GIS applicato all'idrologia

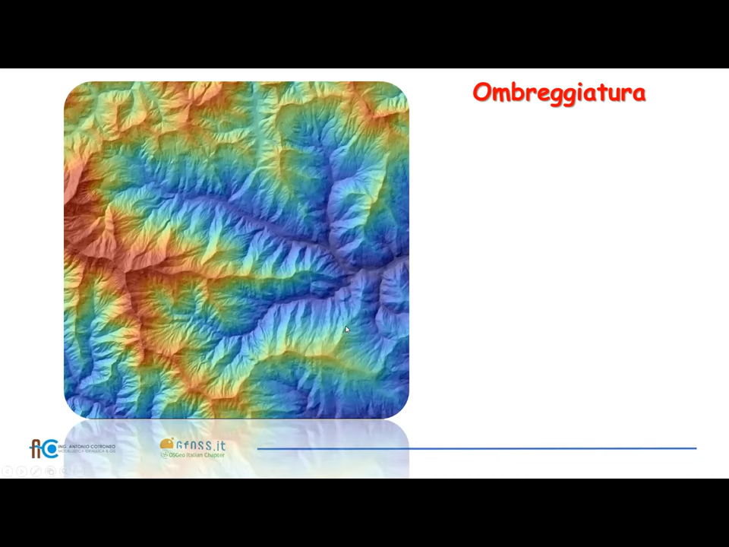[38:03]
Ad esempio, questo è un bacino idrografico, vedete qua, questa linea qui rappresenta il limite del bacino idrografico.
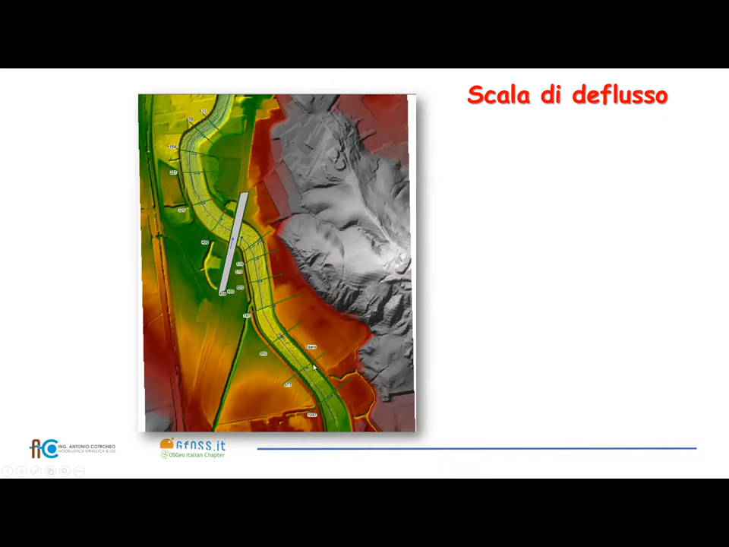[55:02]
Questo vedete qua in grigio è la pianta del Ponte San Francesco.
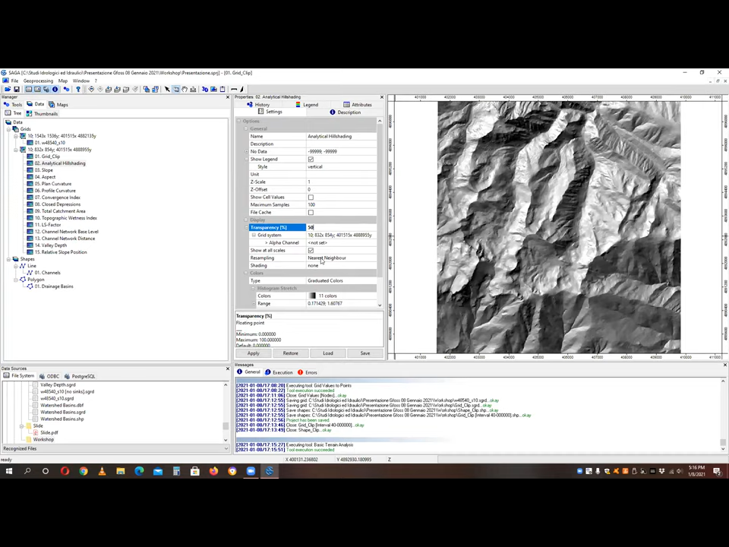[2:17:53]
Metto la trasparenza il 50%, ecco, vedete come adesso si vede meglio quella che è la morfologia di questo raster. Qua il raster è questo. Qui potete anche modificarne
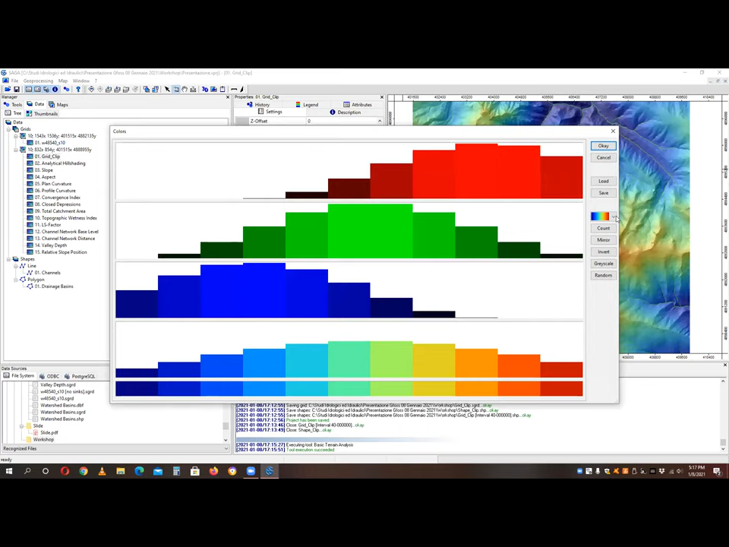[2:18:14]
l'aspetto, sempre scegliendo un altro, allora, questo. Vedete, dovete fare sempre apply, e così. La visualizzazione di questo raster.
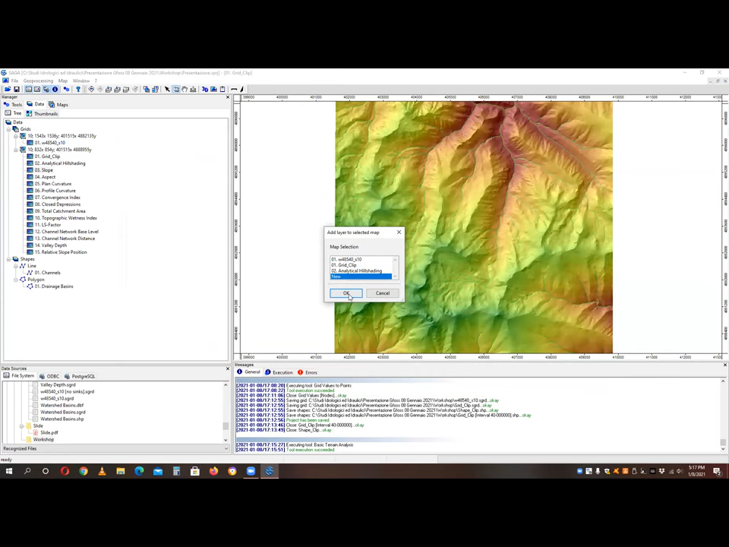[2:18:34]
Ok, poi altre cose che vedete qua, ha creato per esempio anche la mappa della pendenza, la lasciamo qui. Questa era in, vediamo in che valori era,
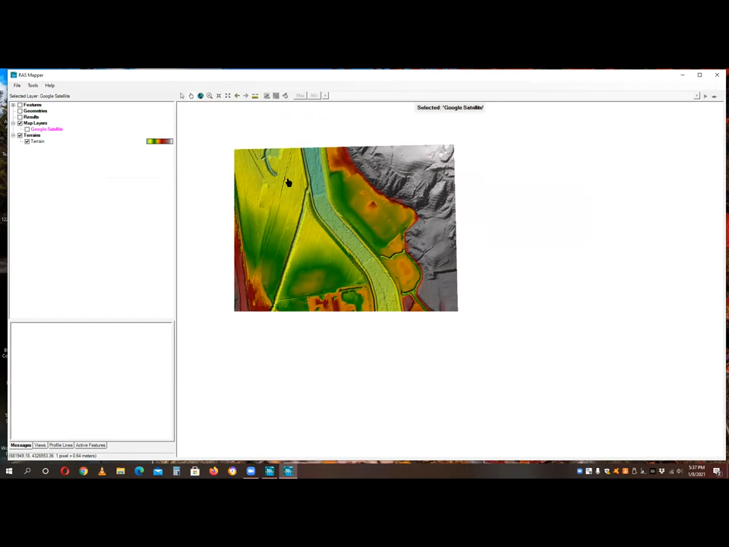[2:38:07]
Ora immaginiamo che questo tratto, naturalmente io ve lo faccio vedere con poche sezioni, poi voi potete andare a farlo per tantissime, diciamo, potenzialmente per un numero infinito di sezioni. Se io per esempio voglio fare una sezione relativa a questo DTM, basta che clicco su questa questa misuratura qui, si apre questa squadretta da sinistra verso destra, ad esempio, doppio clic col tasto sinistro del mouse, plot terrain profile,
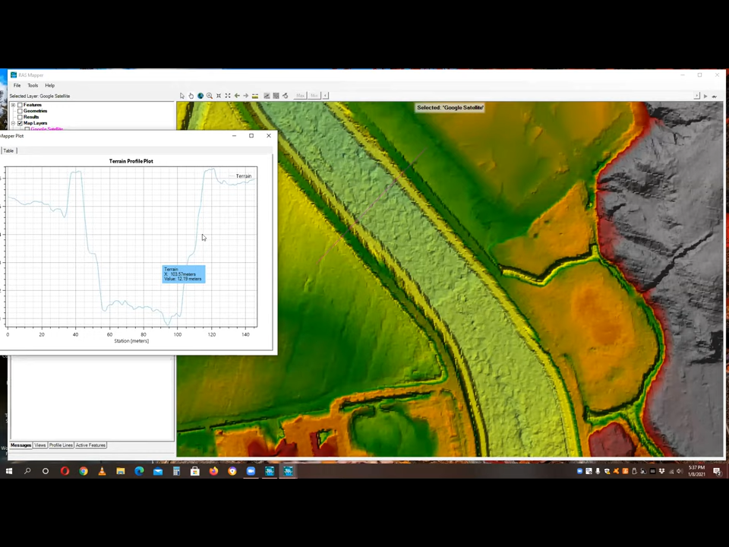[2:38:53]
e vedete che qua, vedete come si vedono bene anche gli argini, qua si vedono queste sponde qui e poi tutto l'alveo. Questo lo potete anche copiare, selezionare e copiare in Excel e così via.
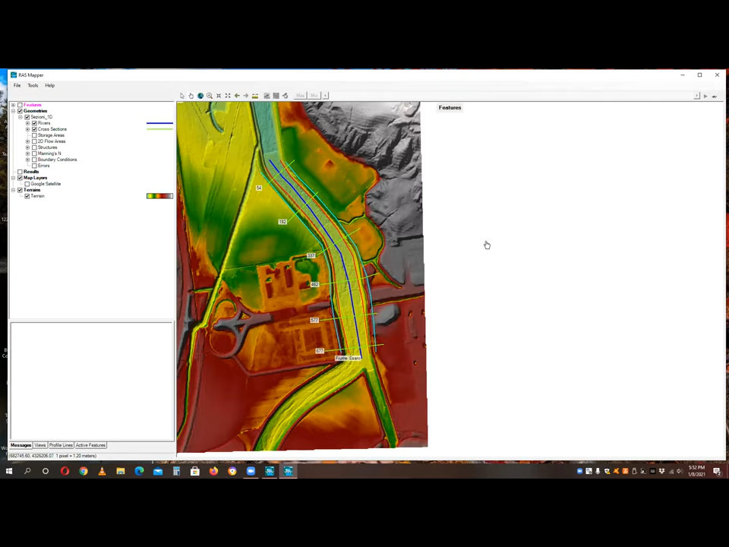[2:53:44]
Ma che informazione contiene questo shape? Ad esempio l'asse del corso d'acqua? Tutte quelle informazioni che lei ha disegnato adesso. La linea, in pianta sì. La linea centrale del fiume?
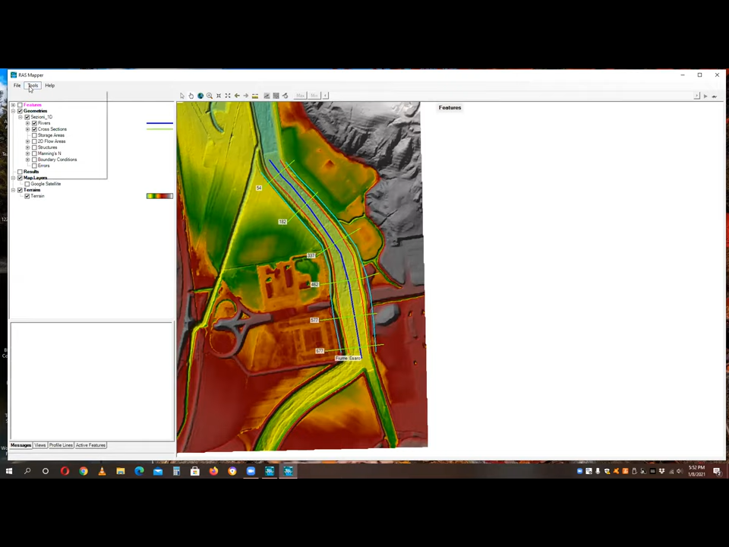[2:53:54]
Sì, si fa così, tools, add map layers, ad esempio io ne attivo, non lo so, qualcuno, naturalmente deve avere lo stesso sistema di riferimento, Sì.